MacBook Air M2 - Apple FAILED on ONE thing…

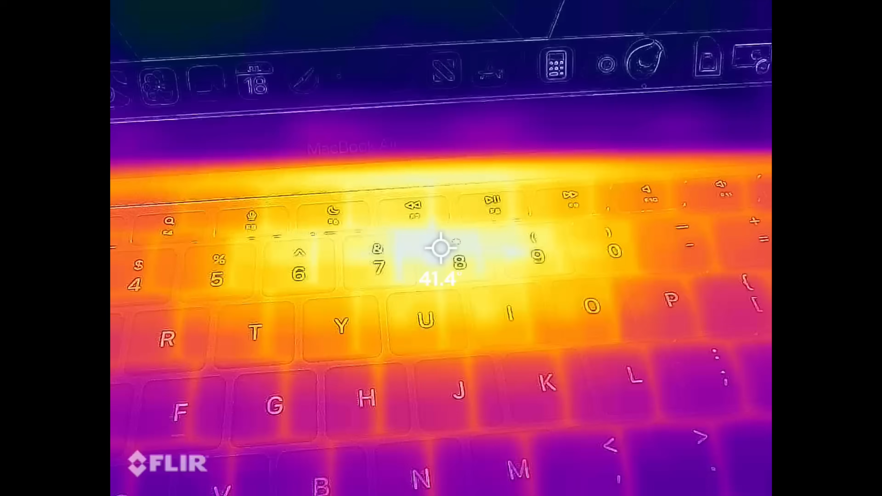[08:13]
compare it to the m2 macbook air it's about 44